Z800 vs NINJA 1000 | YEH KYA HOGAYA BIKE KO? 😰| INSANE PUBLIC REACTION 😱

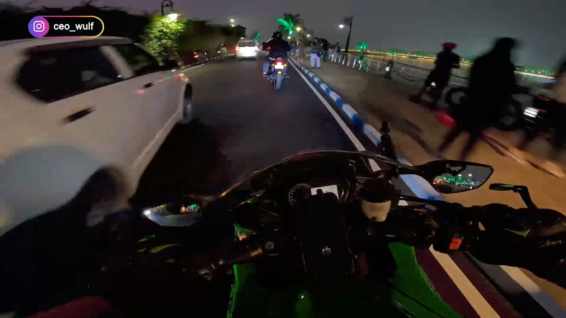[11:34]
तो कल तो मेरा जा रहा है इस शाम के पास वर्कशॉप में, और मेरे GoPro का भी कैमरा थोड़ा डाउन होने वाला है बहुत जल्दी, क्योंकि 21% बैटरी बाकी है।
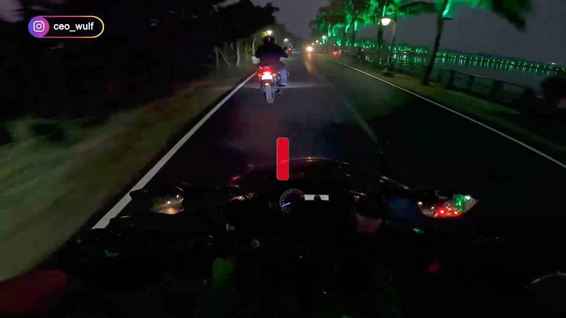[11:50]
अगर हम लोग का प्लान था कुछ खाने पीने जाने के लिए, बट विकी का बाइक ऐसा हालत हो गया कि किसी का भी मूड अच्छा नहीं लग रहा,